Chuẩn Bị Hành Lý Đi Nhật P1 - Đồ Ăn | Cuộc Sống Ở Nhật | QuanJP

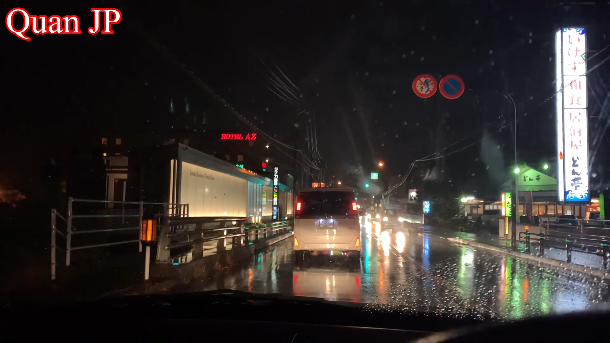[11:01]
Đây là cái đường ở nhà mình này Vừa ấy đi qua cái cánh đồng nó tối quá Mình cũng không quay video được Có khi giờ mình sẽ dễ vào cái chiêu thị này Và mình quay lúc lại video lúc sáng các bạn nhá Trời mưa Đi xe máy đi xe đạp thì thôi rồi Đây thì mình sẽ vào cái chiêu thị này các bạn nhá Quay video rồi